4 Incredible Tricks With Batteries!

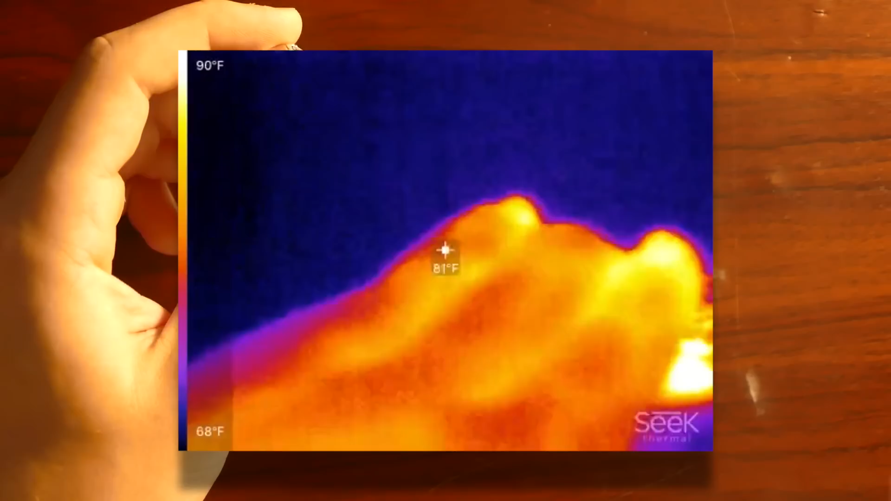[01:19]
On screen: spot 81°F, scale top 90°F, scale bottom 68°F
so that's pretty toasty compared to this battery.
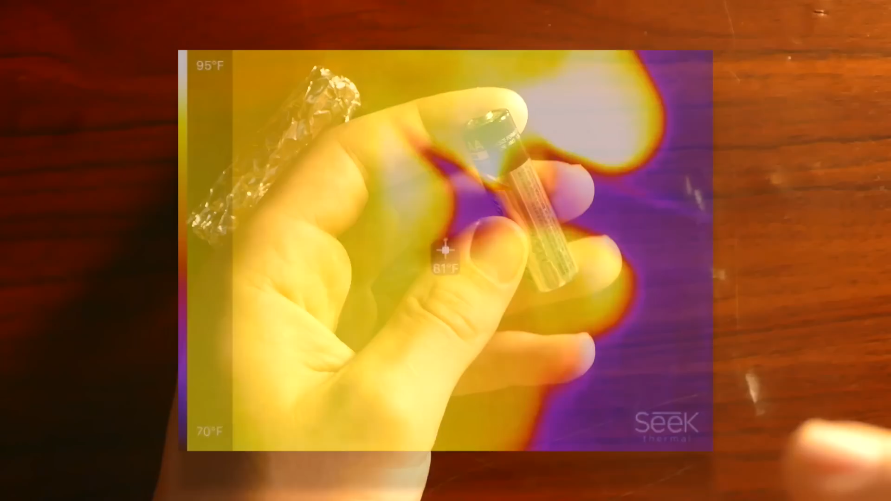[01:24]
On screen: scale top 95°F, scale bottom 70°F
Compared to this battery, which is at like 70 something degrees. As you can see, it shows up blue on the thermal camera.
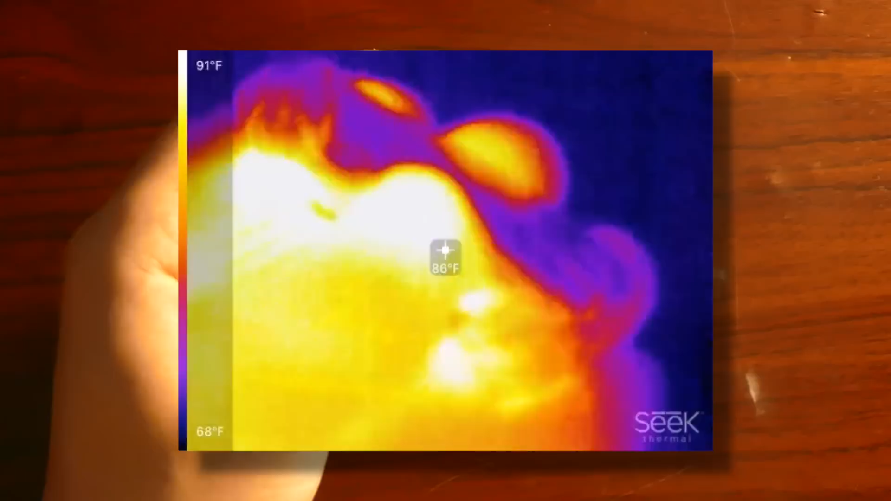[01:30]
On screen: spot 86°F, scale top 91°F, scale bottom 68°F
But this one is pretty hot. And unfortunately, it doesn't show up quite as good on the thermal camera because this actually,
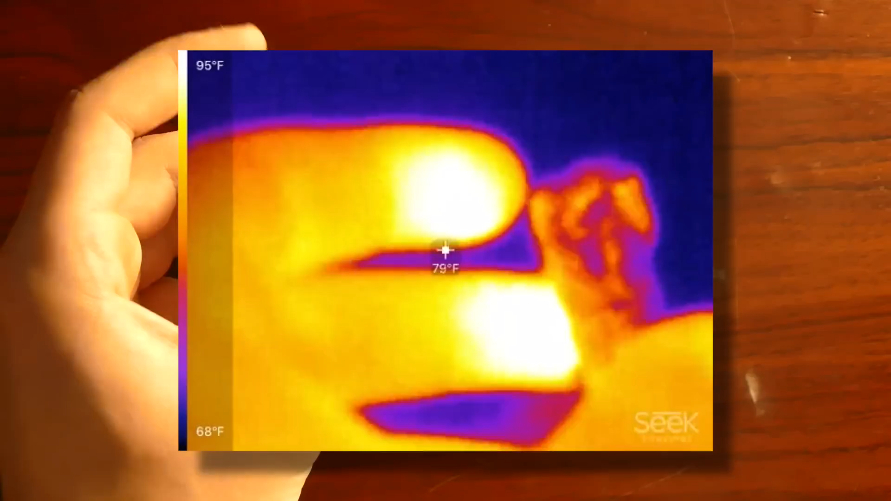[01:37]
On screen: spot 79°F, scale top 95°F, scale bottom 68°F
the foil, prevents against radiation, which is kind of what the thermal camera goes off of.
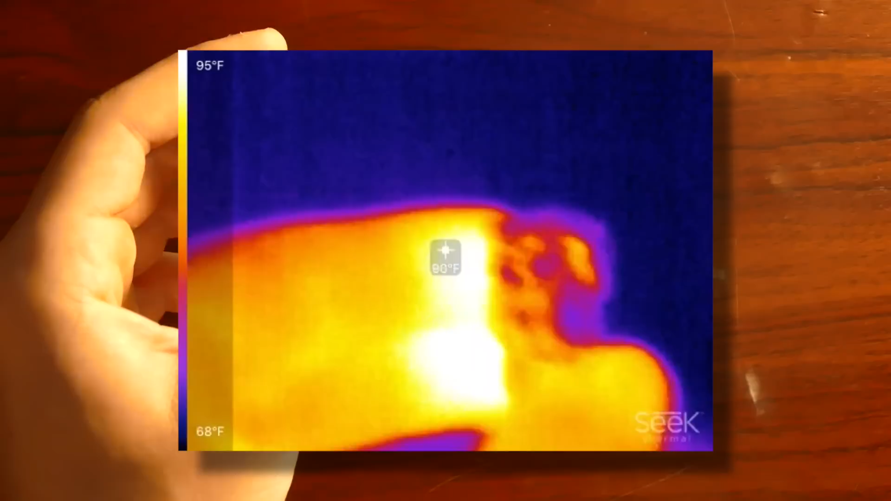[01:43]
On screen: scale top 95°F, scale bottom 68°F
But as you can see, when I put my hands to it, the heat transfer through conduction is actually quite great.
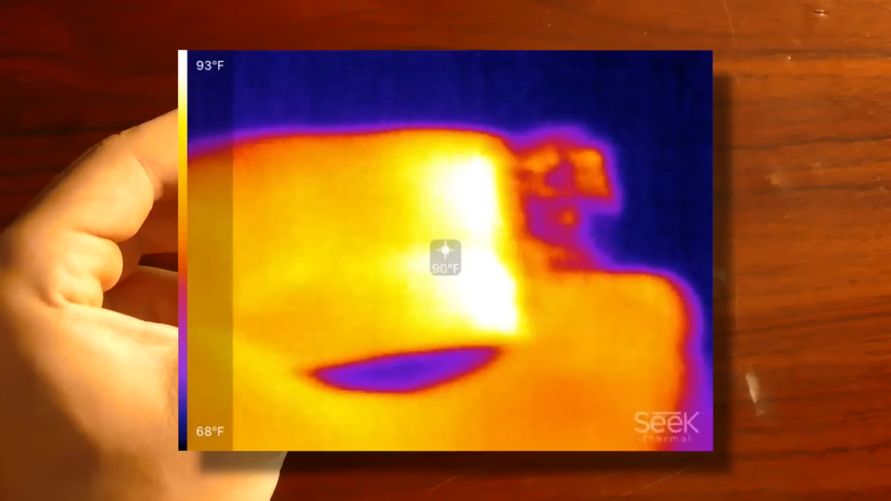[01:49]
On screen: spot 90°F, scale top 93°F, scale bottom 68°F
My fingertips get up to like 90 degrees or so. So it's